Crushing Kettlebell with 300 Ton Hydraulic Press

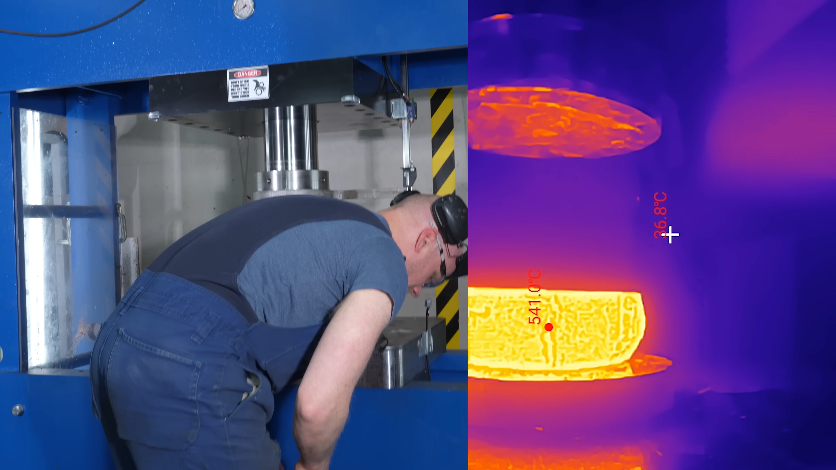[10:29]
okay does it show let's see it's 540 degrees at the moment so it's pretty hot i didn't even like know that there's like temperature protection on thermal camera but good thing to have
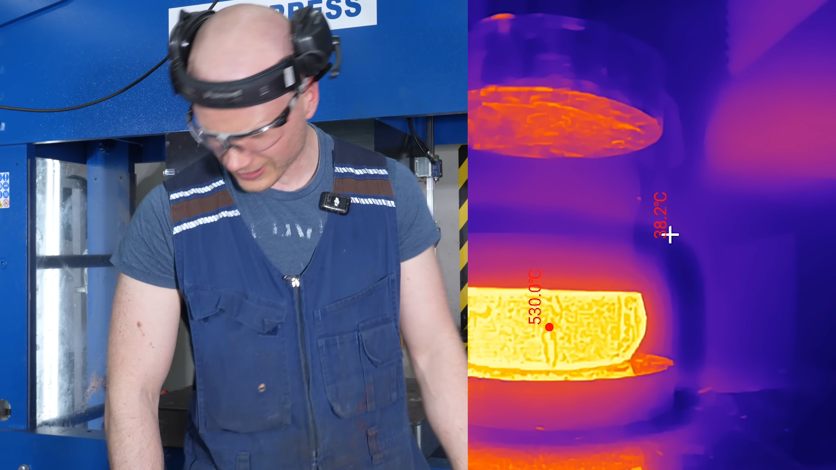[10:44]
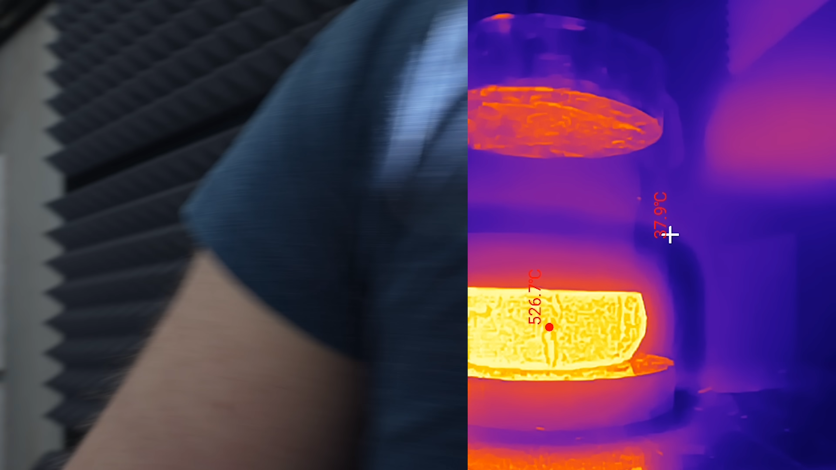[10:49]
that's like 200 euro cheap chinese cameras it's quite advanced for the money okay it's
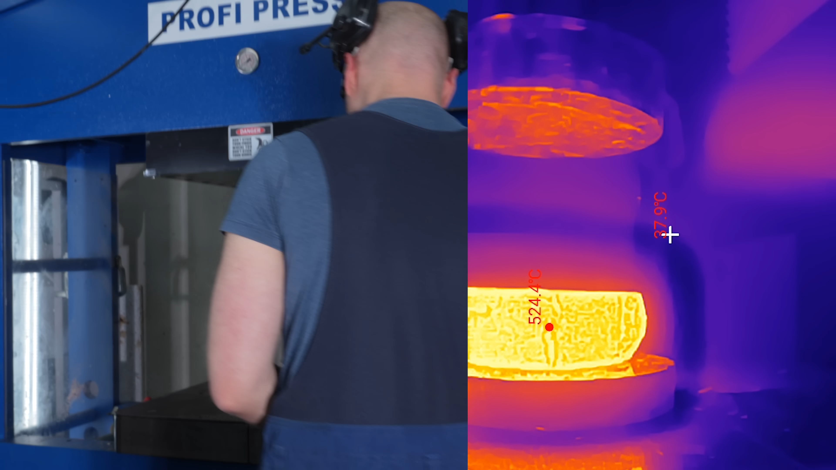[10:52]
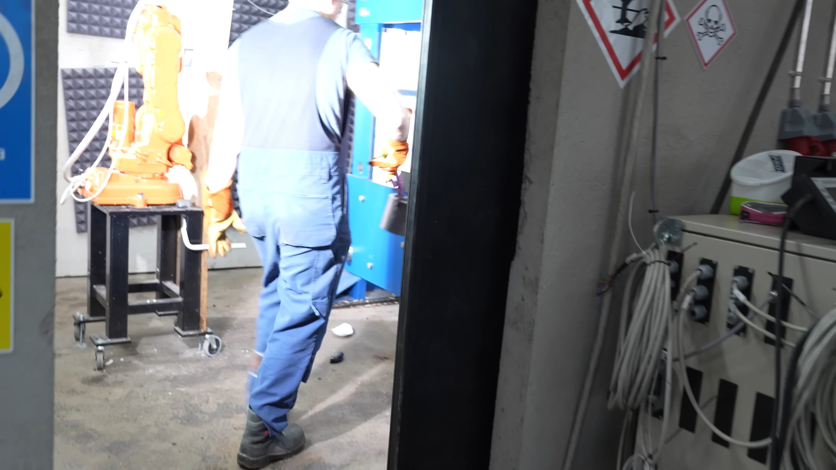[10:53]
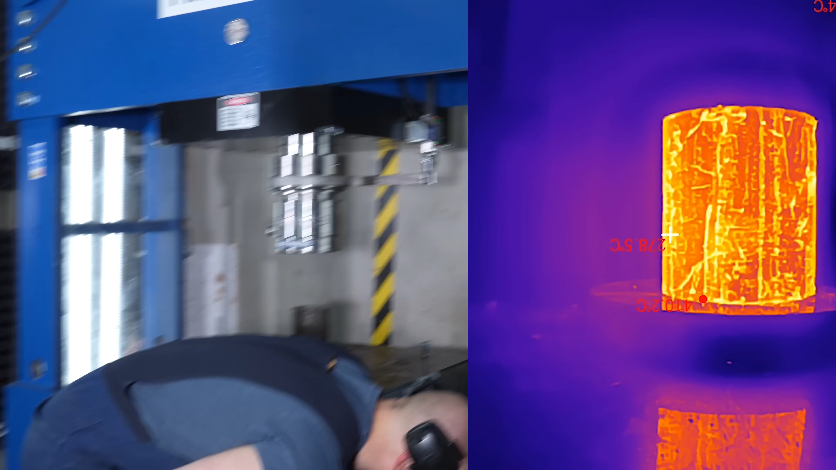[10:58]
that shows 300 degrees i'm not sure is it like right let's close the door close the door
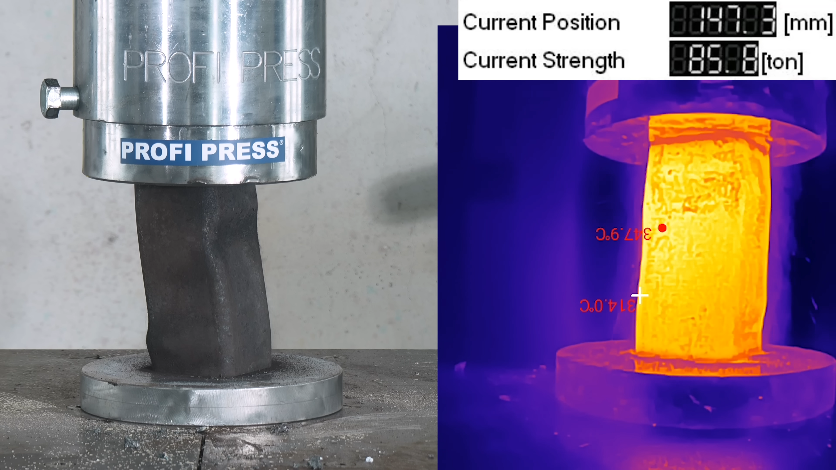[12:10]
oh oh oh not good yeah the steel didn't go that softest the other materials